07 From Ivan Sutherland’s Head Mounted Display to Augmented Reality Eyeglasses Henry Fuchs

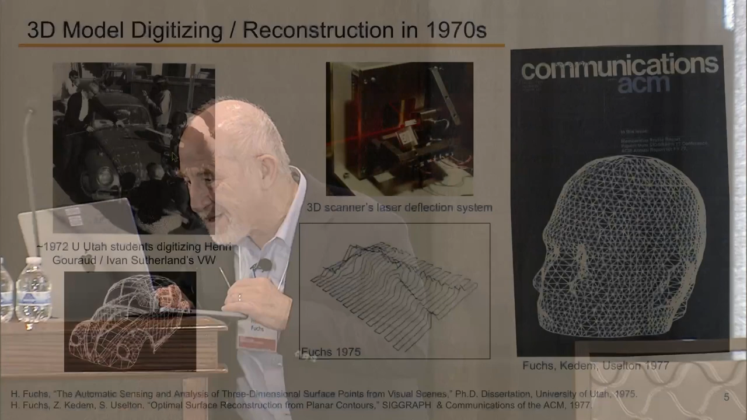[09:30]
If you really want to know, this thing on the right by Butong Fong, the turn signal, I think I helped measure the turn signal. That was the least I could do. Okay? And so if ever you see the turn signal and it sort of looks okay, I think I contributed a few minutes to it.